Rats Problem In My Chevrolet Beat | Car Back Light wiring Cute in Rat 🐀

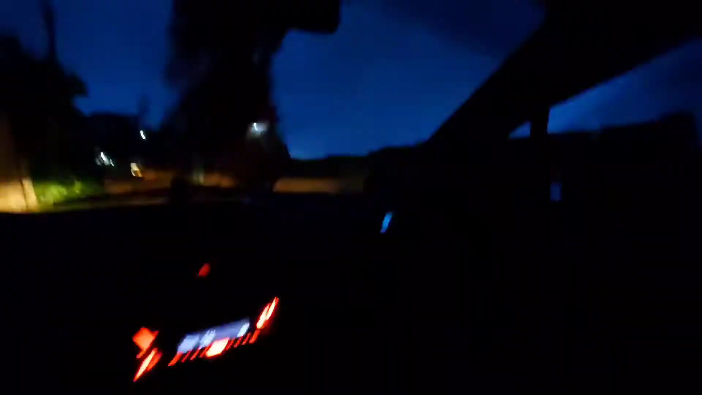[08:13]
गाइस अभी घर पे जा रहा हूँ और मतलब अभी तो
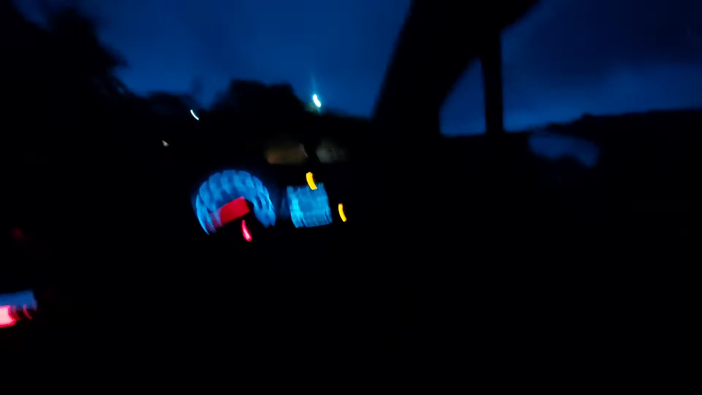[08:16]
नहीं हो पाया है वो जो पीछे का बैकलाइट का जो काम था वो, और अभी रिवर्स साइड के पास से ही जा रहा हूँ और आपको थोड़ा सा व्यू दिखाऊंगा नाइट का।
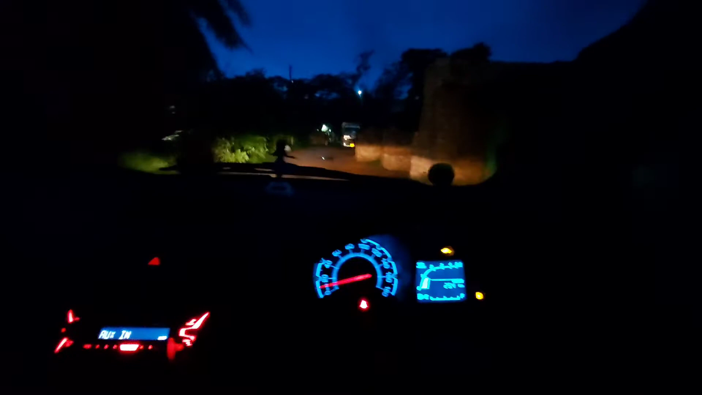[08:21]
सो अभी चलते ही यहाँ पर ही वीडियो को गाइस एंड करता हूँ और बस ऐसा ही था। अभी नेक्स्ट वीडियो पे आपको दिखाऊंगा कि क्या कुछ होता है वो, नेक्स्ट वीडियो पे आप देख लेना।
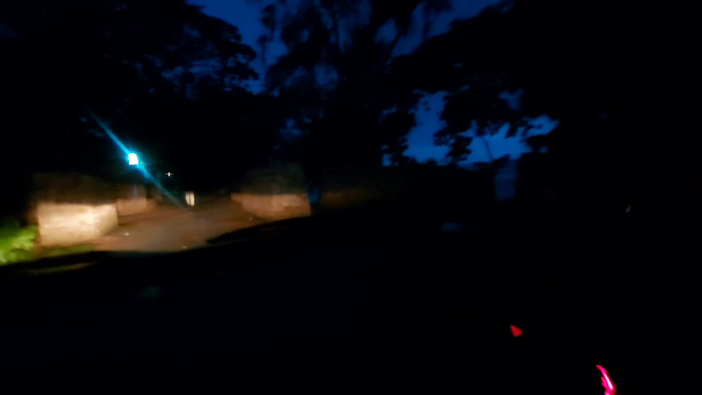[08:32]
सो यहाँ पर ही वीडियो को ख़त्म करता हूँ और गाइस देख सकते हो साइड पे अभी मेरा साइड पे ही है, राइट साइड पे रिवर, और जैसे कि आप देख सकते हो थोड़ा सा आपको रिवर साइड का भी व्यू दिखाता हूँ एक जगह पर रुक के।